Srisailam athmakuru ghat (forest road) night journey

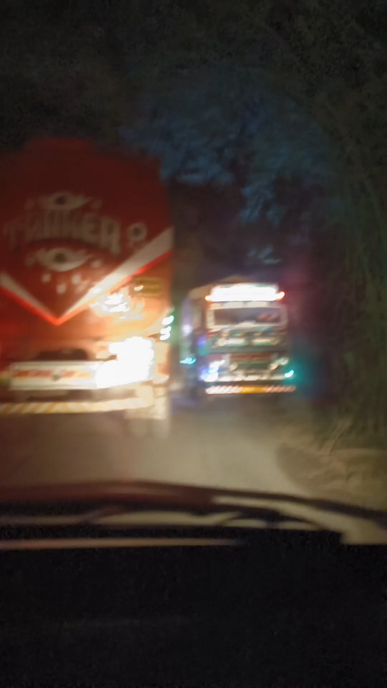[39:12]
ఇక్కడ చూడండి వెహికల్ ఆపేసుకున్నాడు, ఎందుకంటే హెవీ వెహికల్ వస్తుంది ఫ్రంట్లో అని చెప్పి.
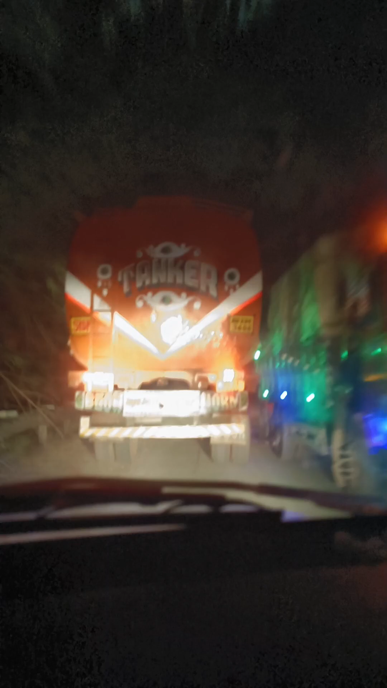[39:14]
వెహికల్ పాస్ అయితే కాదండి, సో ప్లేస్ చూసుకొని మనం స్టాప్ చేసుకోవాలి.